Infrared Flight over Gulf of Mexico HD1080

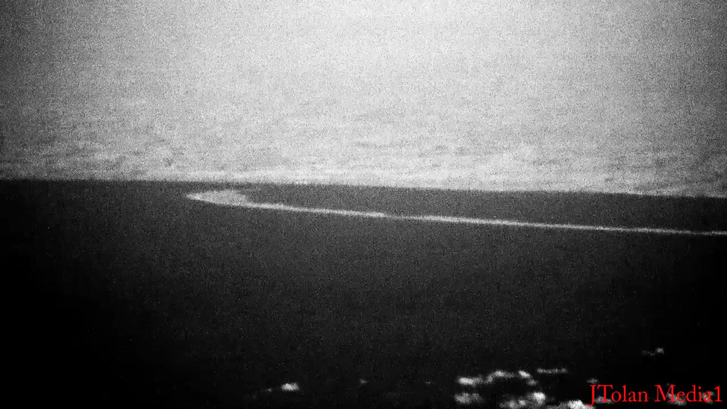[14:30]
Right there, the white dots. Wow. And over there too. Just incredible stuff, folks.
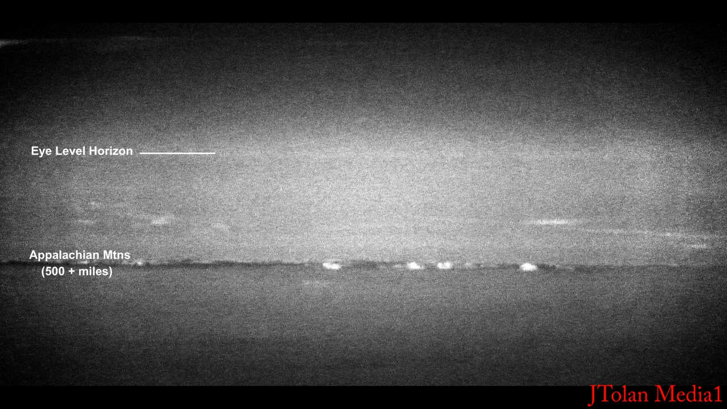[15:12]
This is just incredible. If we look at the map, they're over 500 plus miles away,